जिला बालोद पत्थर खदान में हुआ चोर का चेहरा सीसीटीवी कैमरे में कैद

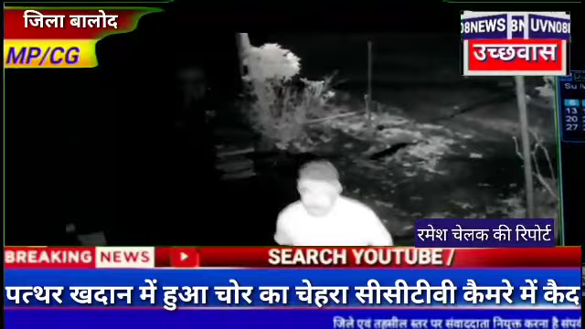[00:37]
पंचात भन डेरा का है, जहां पर बने पत्थर खदान में,